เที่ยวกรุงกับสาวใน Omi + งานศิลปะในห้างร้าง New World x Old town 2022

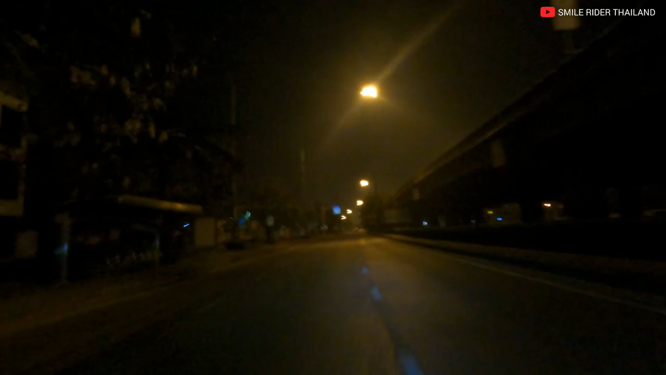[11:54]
เราชอบฉี่หมอใส่ใน กุงเทพตอนกับคืนนะเพราะว่าถนนมันค่อนข้างลงเลยแล้วมันลมเย็นๆ สบายด้วย ไม่ต้องเอาๆถ้าตอนกษัน soprattuttoถือว่าติดแน่นพอสุมควรเลยนะในที่สุดเราก็
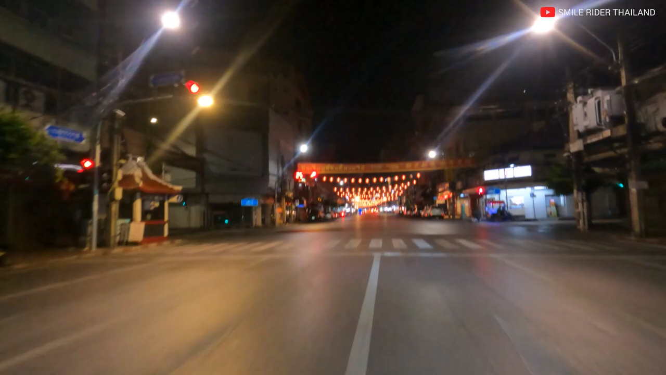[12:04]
ถึงใช้หนาทาวเมืองไทยนี่จะตบแต่ง รู้เลยว่าแบบจินๆ มันให้สไตล์ ให้อำลมได้